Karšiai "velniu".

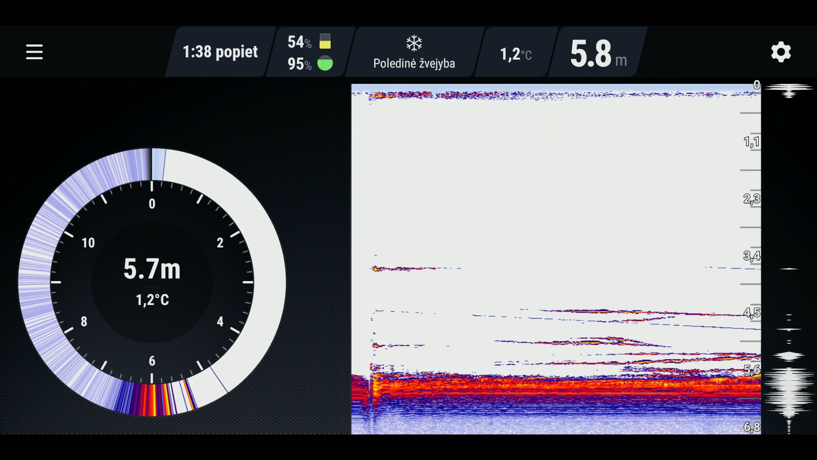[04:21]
On screen: water 1.2°C
Va šitie va, visi brūkšniai rodo, kad yra žuvis. Ir kuo storesnis brūkšnys, to didesnė gali būti žuvis.